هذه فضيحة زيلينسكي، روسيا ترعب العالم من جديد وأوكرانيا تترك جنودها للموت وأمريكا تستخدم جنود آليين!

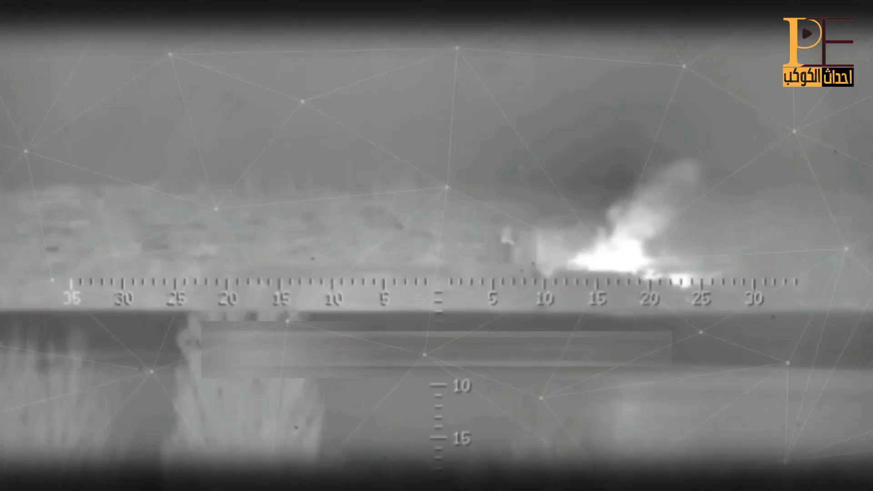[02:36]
وإلى خيرسون، حيث استهدف الجيش الروسي مستودع ذخيرة تابع للقوات الأوكرانية.
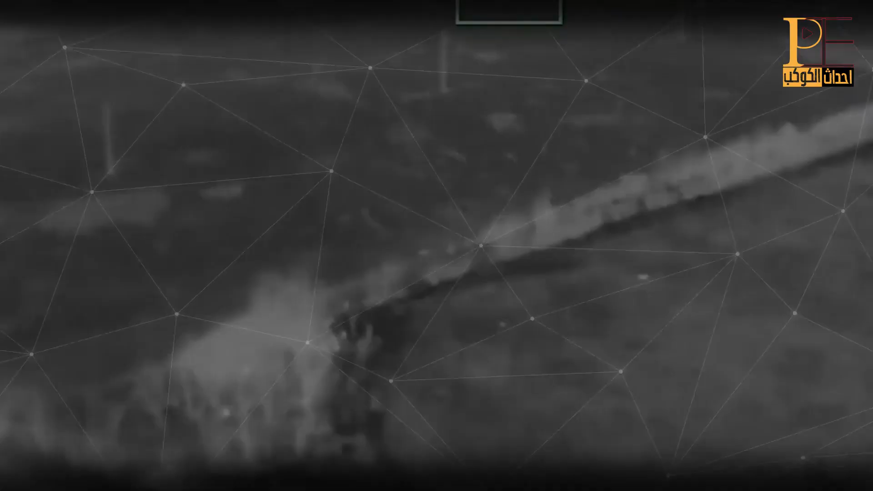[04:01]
بكاميرا تصوير حرارية استهدفوا تركيزا للقوى العاملة الأوكرانية.
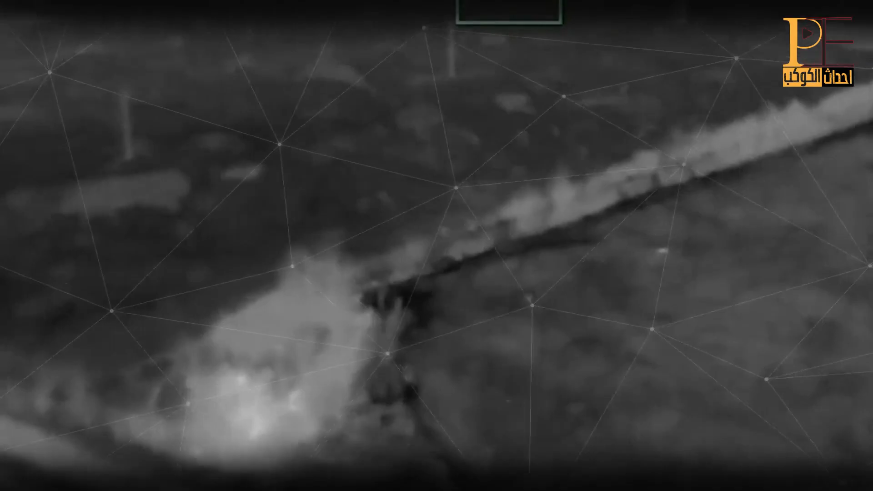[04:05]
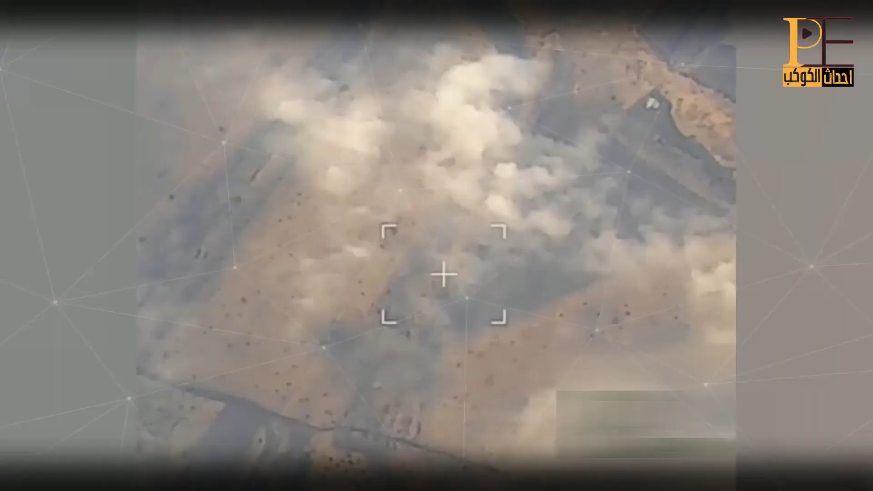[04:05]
الجيش الروسي استهدف بصاروخ ذو انفجار عال مواقع للجيش الأوكراني في سفاستوفو، كما
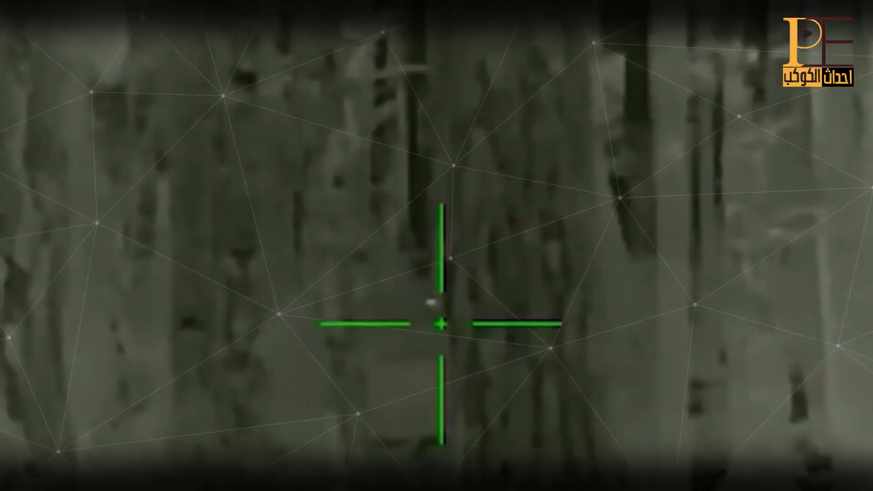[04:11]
عمل القناصون بتوجيه مدفعي على مواقع القوات المسلحة الأوكرانية.